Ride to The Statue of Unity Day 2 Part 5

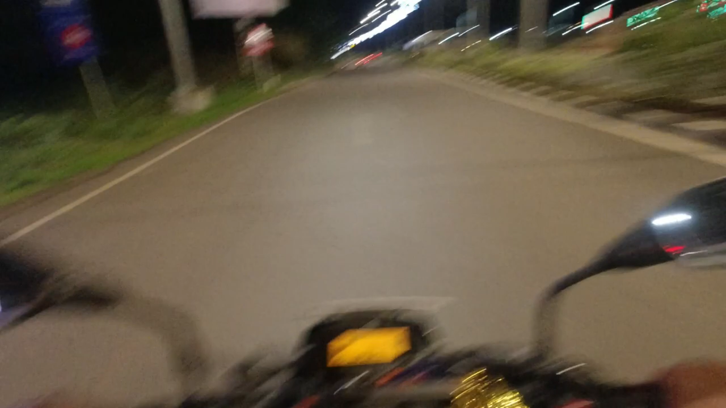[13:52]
हमें पता नहीं है कि यहाँ पे पॉटहोल्स कहाँ पे है। मेरा अभी जो स्पीड ब्रेकर से जो छलांग मार के गया है वो मेरा पार्टनर है जिसकी
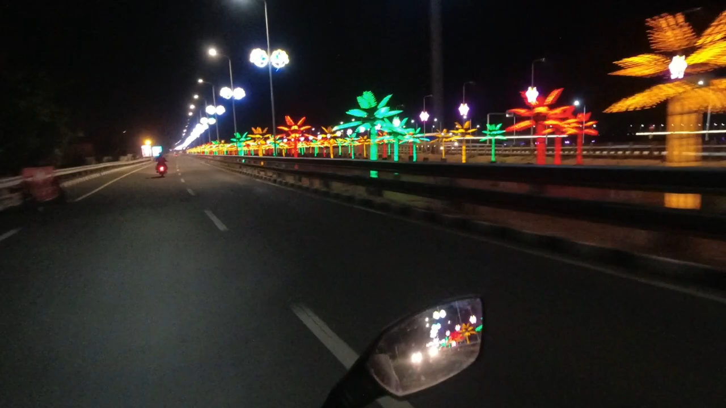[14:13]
बुलेट है, और बुलेट को स्पीड ब्रेकर से कोई तकलीफ नहीं होती है। तो ऐसे आप राइट में जो देख रहे हैं ये जो ग्लोइंग ट्रीज है काफ़ी खूबसूरत है, मैंने इसे आपको सुबह भी दिखाया था लेकिन अभी काफ़ी खूबसूरत नज़र आ रहा है।
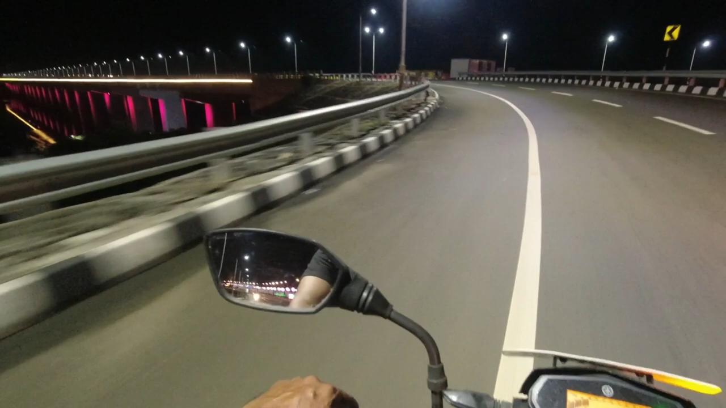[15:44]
खूबसूरत अंधेरे में ये सब दिख रहा है आपको, कैमरा सब कैप्चर कर पा रहा है। पता नहीं ये बंदा उल्टी डायरेक्शन में क्यों आ रहा है। दिस आर द थिंग्स दैट यू नीड टू अवॉइड। हम ये सब सोचते हैं कि हम चौकन्ने हैं और रॉन्ग वे से जा रहे हैं, लेकिन नॉट नेसेसरी।